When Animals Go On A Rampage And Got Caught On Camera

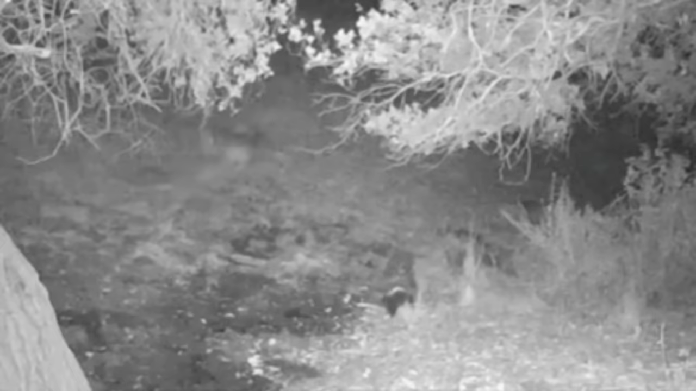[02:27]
The shocked skunk couldn't move and didn't even realize what had happened.
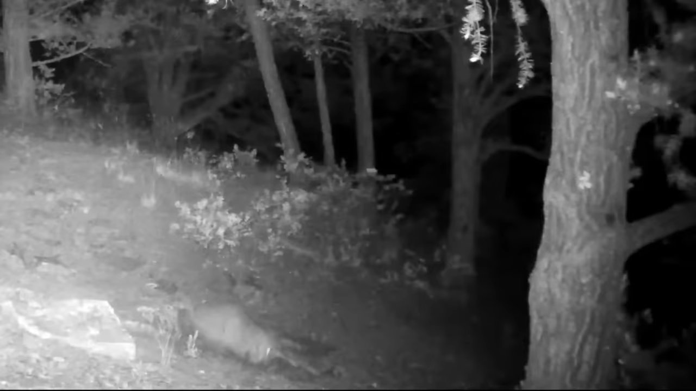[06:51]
As you can see, it stands next to the fearless mother. At night, this wolf discovered a skunk and in anticipation of easy prey rushed to the attack. As I can see, it is definitely not familiar with these creatures and immediately gets a portion of smelly spray right into its nose.
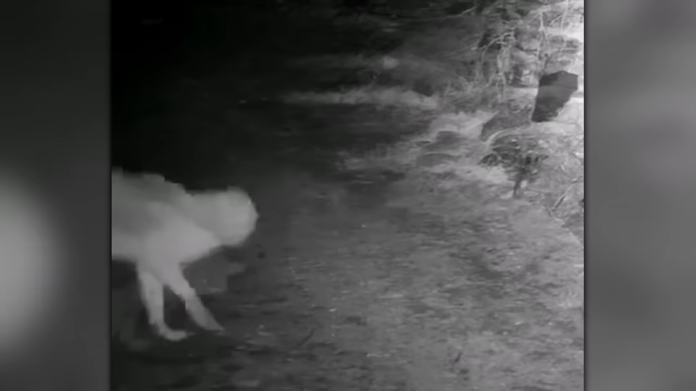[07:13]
The skunk ran away, and the wolf was rubbing its muzzle against the ground for a long time, but it was useless.
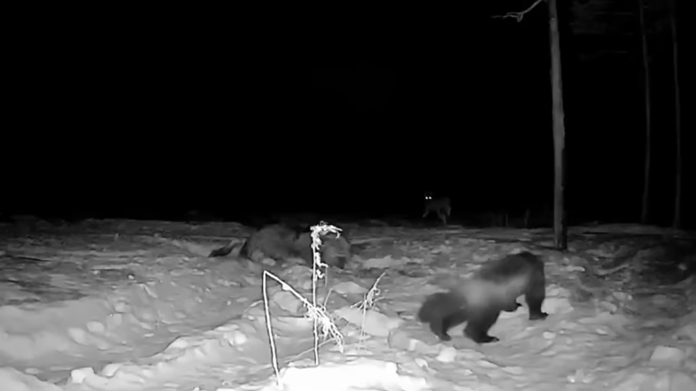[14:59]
Now it's time for the meeting of wolverine and wolf near some carcass. To protect the food, the wolverine rushes to attack first, and after a short battle, the wolf has to retreat.
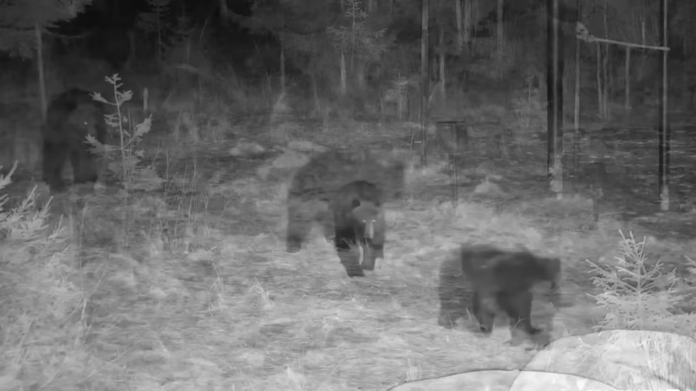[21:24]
It was necessary to act immediately and the bear attacked first. Even though the bear was clearly bigger and stronger, it did not dare to fight with an angry mother.
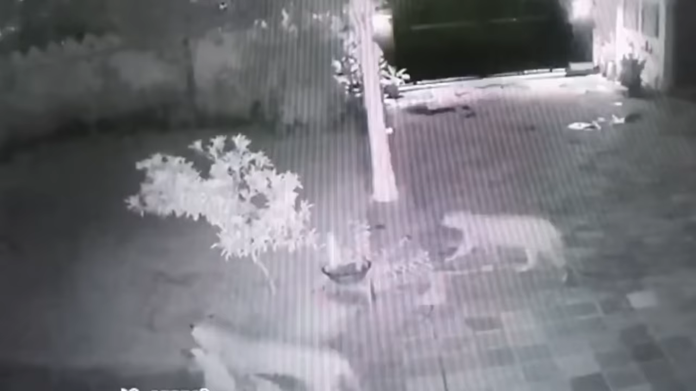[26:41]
As you can see, they are quietly and calmly taking it away.